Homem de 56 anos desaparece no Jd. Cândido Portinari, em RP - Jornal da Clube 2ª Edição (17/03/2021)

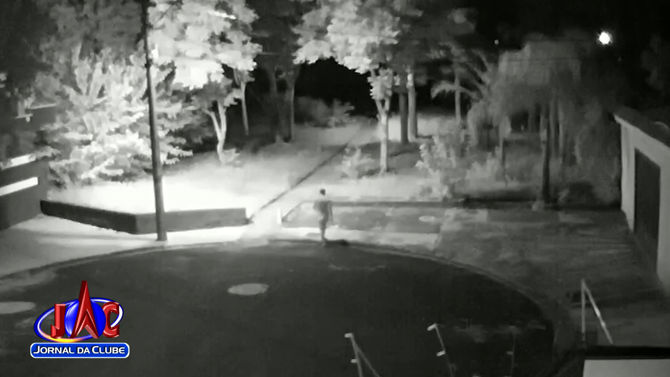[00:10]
saiu de casa no Jardim Cândido Portinari à noite e não retornou. Câmeras de segurança registraram quando ele deixou o imóvel da família. Ele vestia short marrom, camisa, boné preto e tênis colorido. Quem tiver qualquer informação sobre Elias pode entrar em contato pelo telefone 16992540711,